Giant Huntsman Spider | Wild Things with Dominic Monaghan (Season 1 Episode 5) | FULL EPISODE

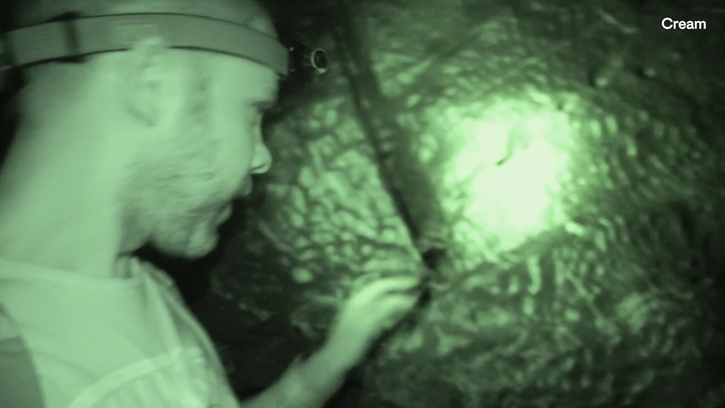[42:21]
in a weakened position.
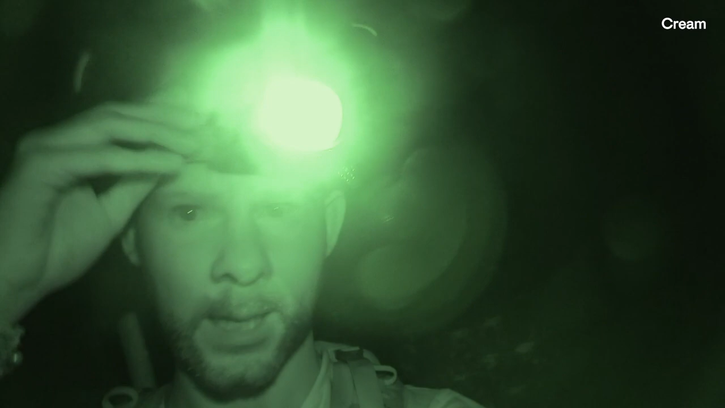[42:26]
Because if I turn off my light,
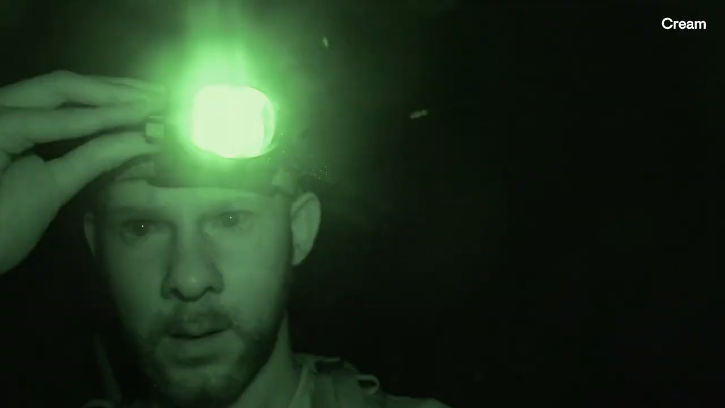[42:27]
I can't see anything. Well, let's have a look.
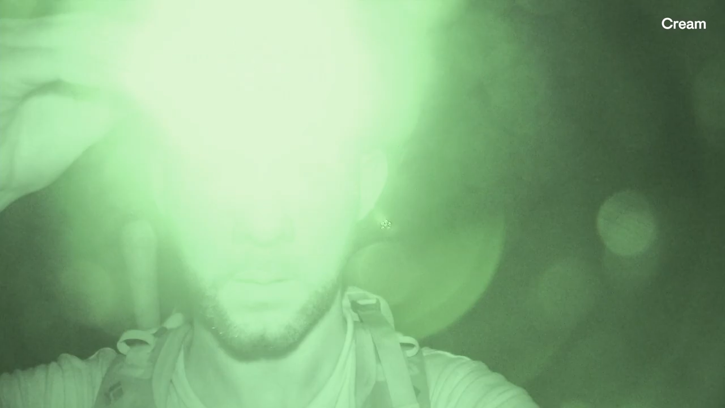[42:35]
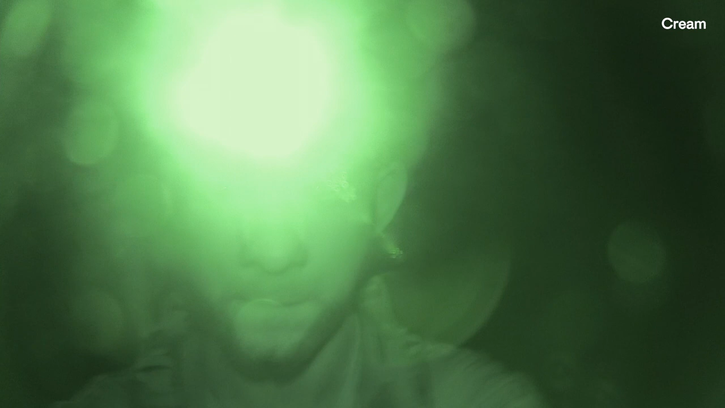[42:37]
Let's see if we can find anything in this cave.
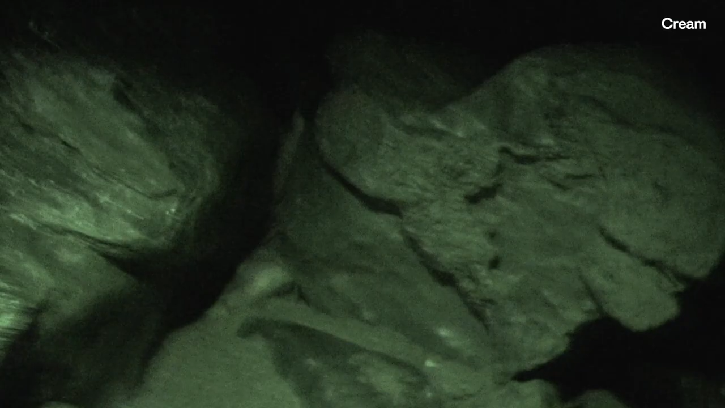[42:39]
After hours of searching, I've reached the heart of this cavern.